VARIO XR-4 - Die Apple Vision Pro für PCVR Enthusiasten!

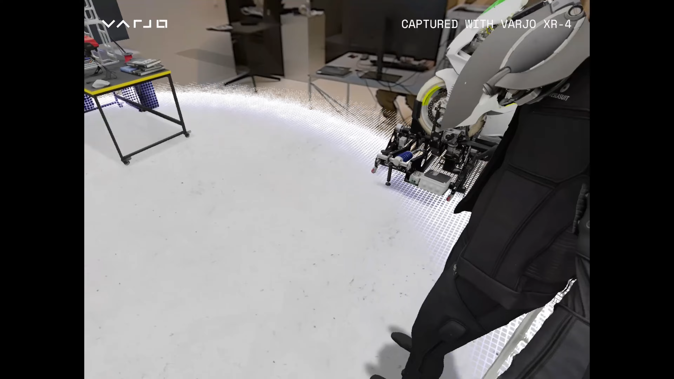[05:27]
Hm, und jetzt seht ihr mal, wie man dann in die Mixed-Reality geht, beziehungsweise wie man aus der Mixed-Reality wieder in VR reingeht, oder? Ist das jetzt doch echt?